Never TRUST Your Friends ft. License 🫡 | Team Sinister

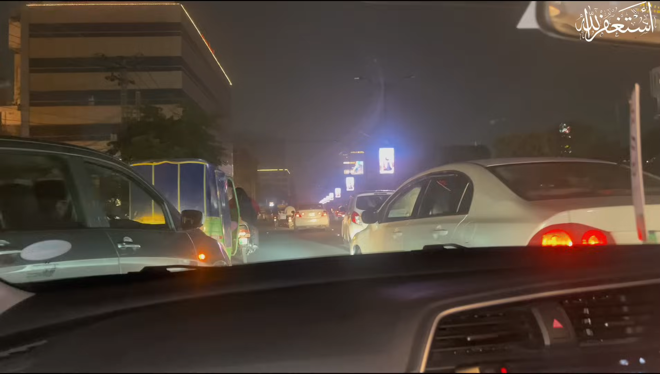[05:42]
तो आज का दिन चढ़ गया जी दिन चढ़ के उतर भी गया जी रात भी चढ़ गई है यहाँ लोग देख सकते हैं इस टाइम हम लोग हैं मेन लिबर्टी के बाहर ठीक है मार भाई और चिटा जी के साथ अब हम लोग जा रहे हैं लिबर्टी वाले मरकज उधर